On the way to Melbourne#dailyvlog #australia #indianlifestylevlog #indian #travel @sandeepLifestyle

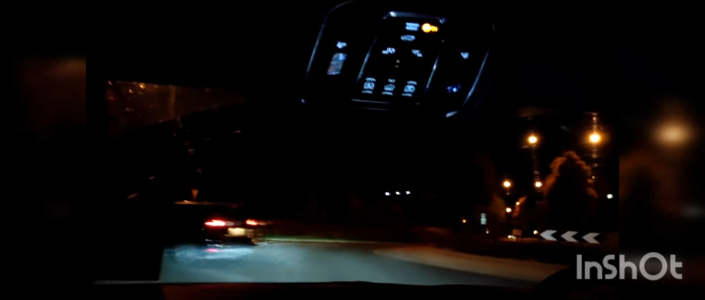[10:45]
तो काफ़ी अच्छी जगह है जहाँ पे हम लोग गए थे, और मतलब काफ़ी ज़्यादा जो एरिया इंडियन लोग रहते हैं तो बहुत अच्छा एरिया है।
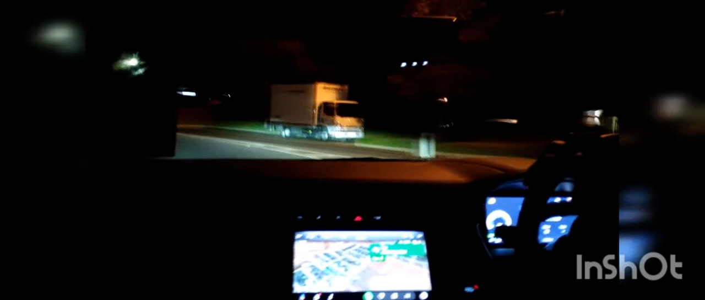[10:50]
तो चलो गाइस, रात के 9 बज गए, अभी हम जस्ट पहुंचे हैं